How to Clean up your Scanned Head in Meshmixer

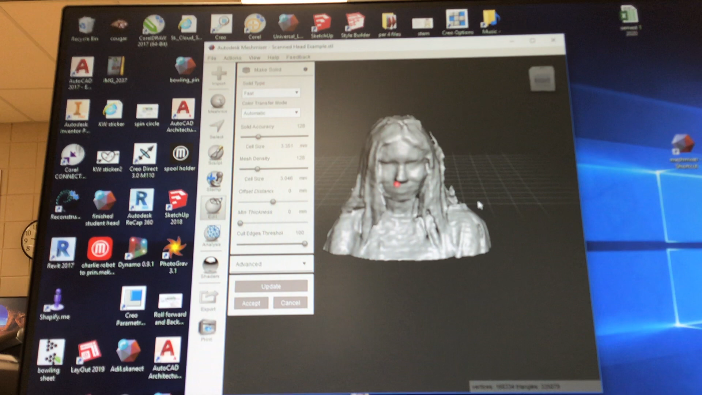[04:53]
so our sculpting of ours so this is where you're going to want to clean up any of like these weird bumps and make yourself look a little bit more normal
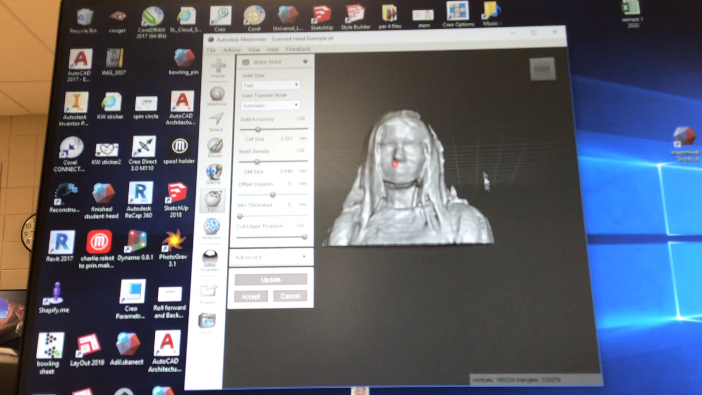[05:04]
especially the top of your head is probably funky and maybe part of your hair so underneath this sculpt button
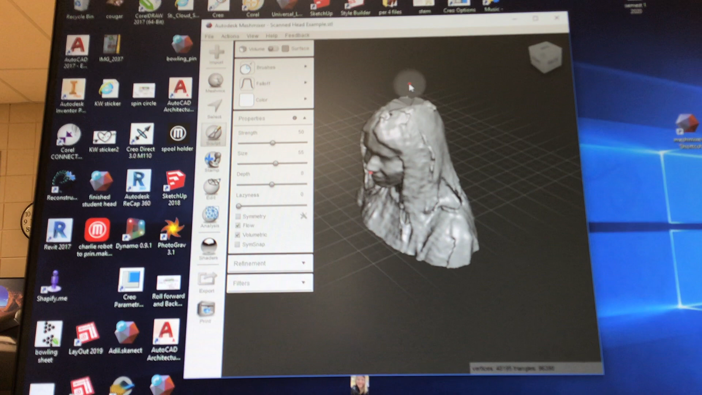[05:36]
how it does right now so if i just click and hold and go over
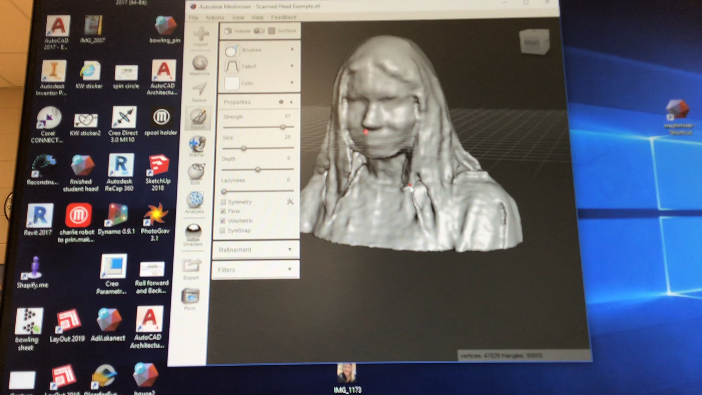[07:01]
cause an issue with how it looks so i'm just going to chop off her hair and kind of smooth it out there make her hair just kind of
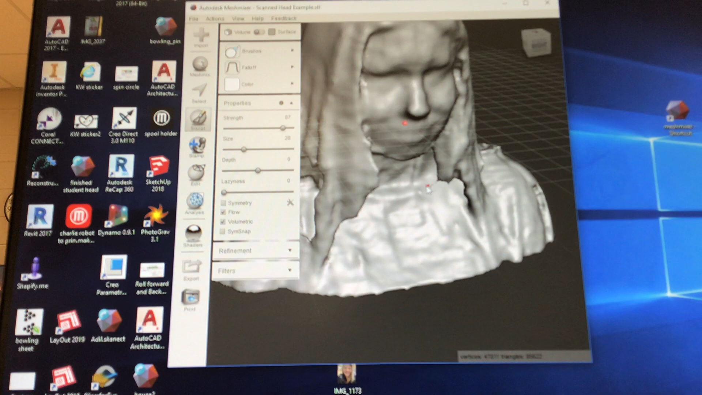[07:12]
come in a little bit kind of fix that chunk i'm going to go back to my smooth and kind of smooth out that part
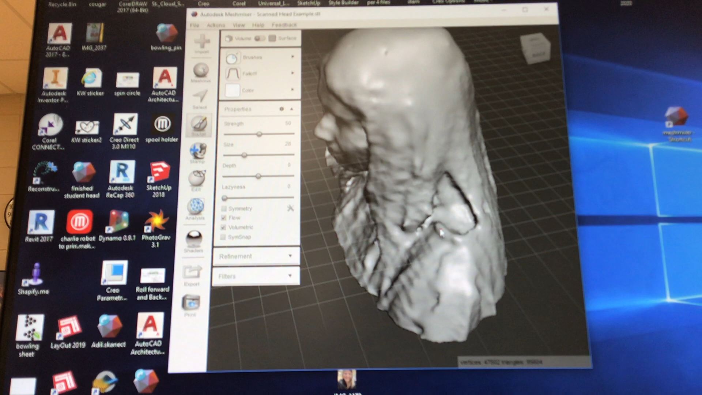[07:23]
all right so you can decide how much detail you want to go into you're not going to want to mess with your
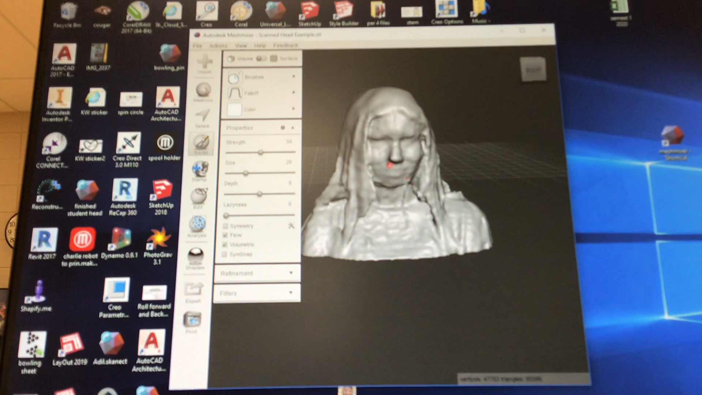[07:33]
face too much hopefully you look pretty normal if you take like your bubble smooth and like make it really big you can like fully get rid of your face and then it's not going to look like you when you 3d print undo that if you ever do something that you don't want to do ctrl z